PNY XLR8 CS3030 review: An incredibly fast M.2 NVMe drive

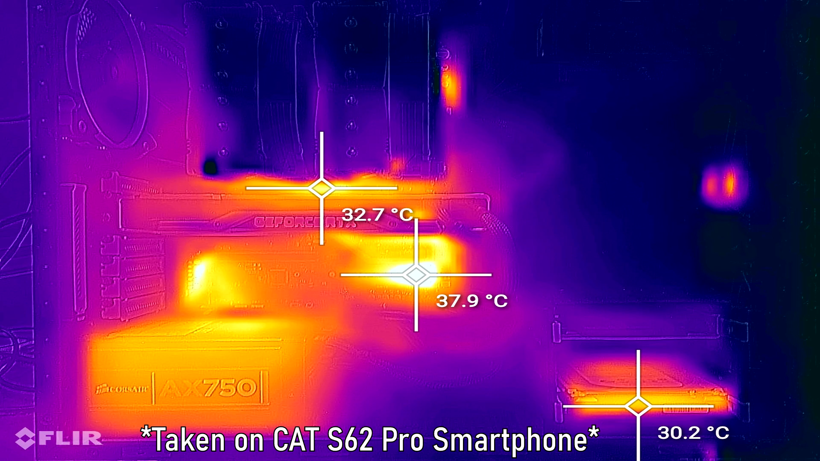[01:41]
So the reason I'm pointing this out is because when I took a picture of my PC with the CAT S62 Pro, then you'll see over here that there's different thermals throughout my PC build or PC case.